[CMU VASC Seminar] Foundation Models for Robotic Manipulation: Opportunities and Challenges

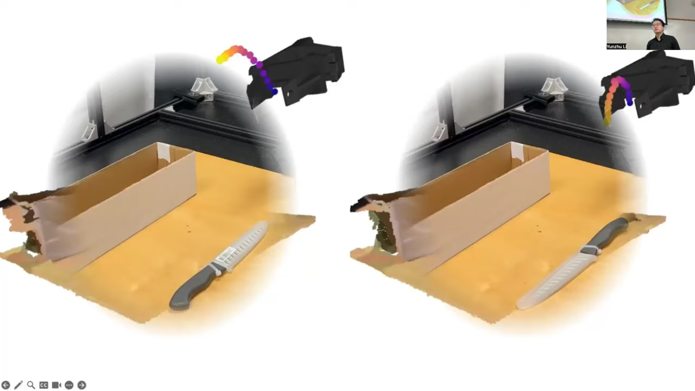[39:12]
And one interesting thing is the focus on some important like pieces of this environment. For example, the task is to pick up the knife.
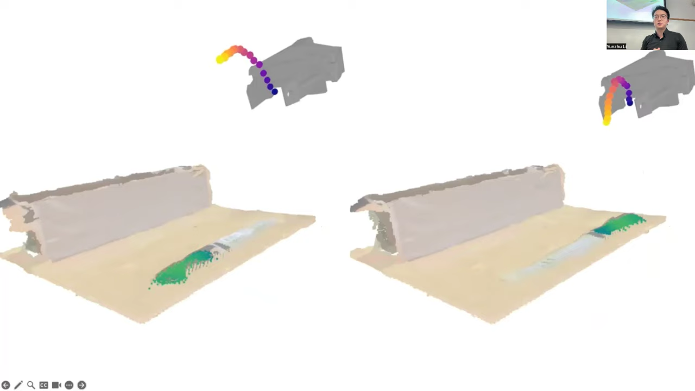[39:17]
But to pick up the knife, you typically want to pick up from the handle instead of the blade.
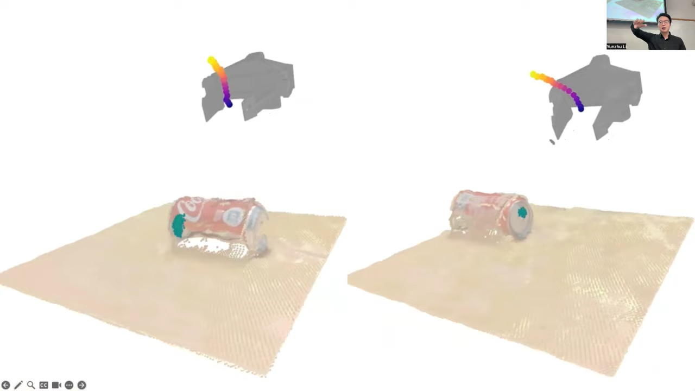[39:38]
For example, here the task is to flip, right, to pick up the Coke can and place it upright.
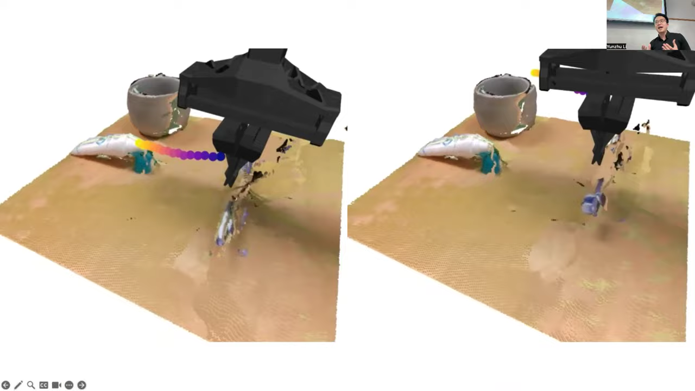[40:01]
and the head of this toothbrush will be taken into account by this imitation learning policy and be able to like move the head of the toothbrush to the head of this toothpaste.